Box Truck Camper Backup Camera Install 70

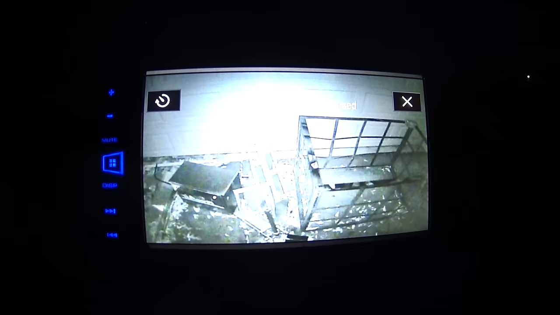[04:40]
I think I'll know better during the day. This with the infrared on. And plus, you know, if I, it doesn't look wide enough for me. I wish it was wider.